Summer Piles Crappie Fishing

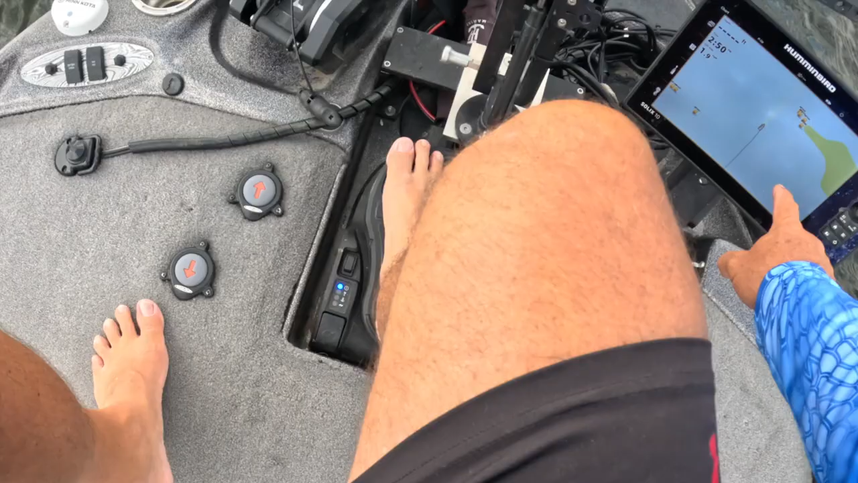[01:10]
going to get the brightest picture that you want because you got a lot of reflections um no i don't believe in one of those deals that do one of this that covers it up because at the end of the day i think it really does get in your way when you're trying to work around your screen um but if you know one that's awesome let me know if you love it let me know so i've got been getting a lot of comments about the footage here yes my transducer is kind of wacky sometimes it'll show three foot uh sometimes it'll show the correct footage but
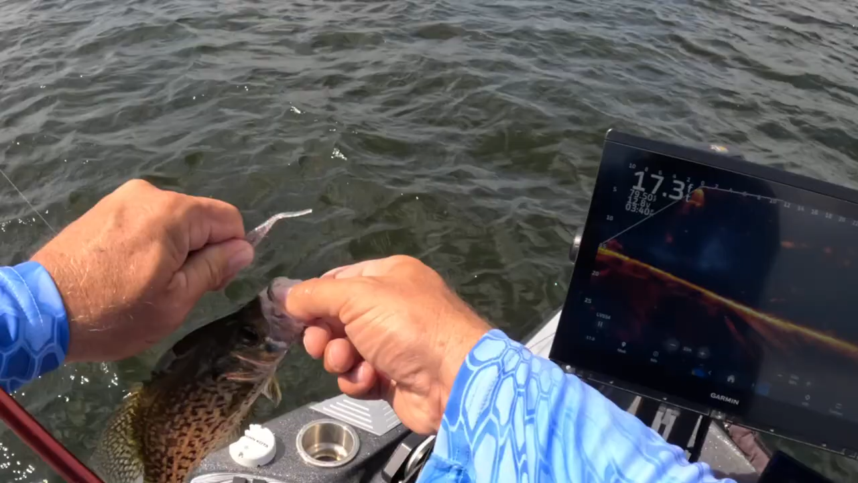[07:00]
fish right there good fish going back and we're going back for mores now check out that
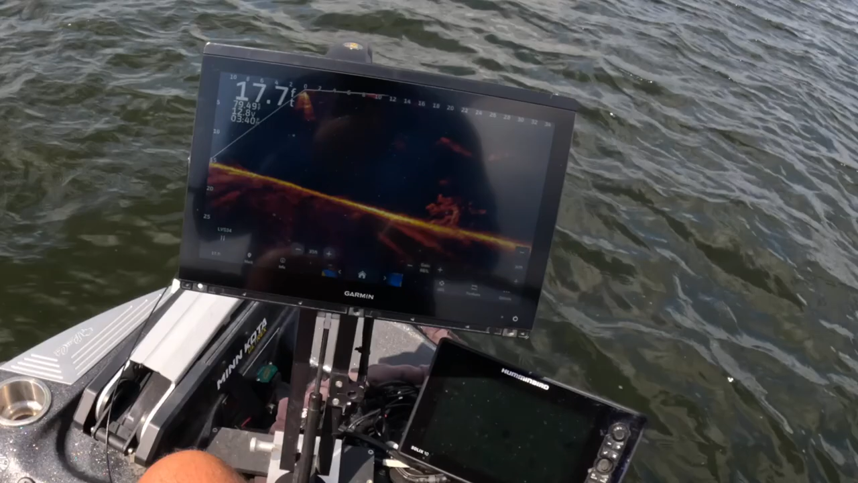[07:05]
pile guys i try to work that pile from top to bottom always and if i come up short right
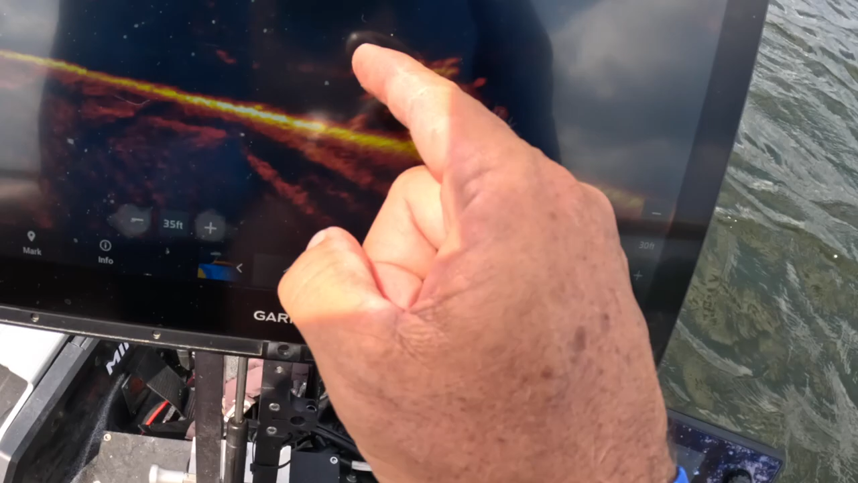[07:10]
now i'm okay with that because i'm just trying to grab those fish off this
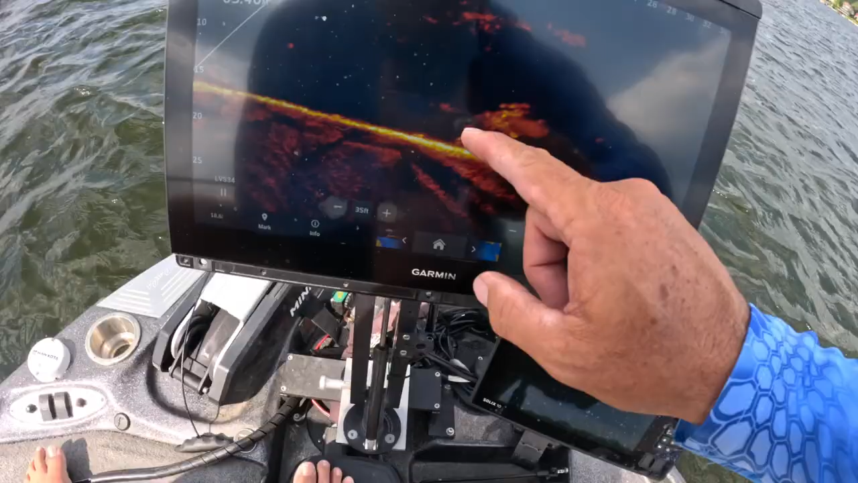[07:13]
one left side so anytime i do not try to go right through that pile i don't want to break it up i'm going to keep it intact as much as possible this is summer crappie fishing at its finest right here you'll find spots that are just loaded up and i'm trying to pick them off as little bit as possible so i don't disrupt the whole pile and there they come and they'll do that quite a bit they'll go right back